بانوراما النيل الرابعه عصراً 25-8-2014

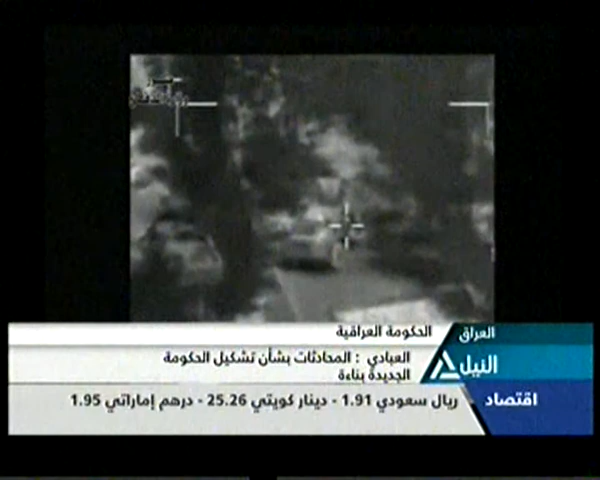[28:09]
تظهر قيامه بشن ضربات قوية على شمال مدينة الموصل مستهدفا مسلح تنظيم داعش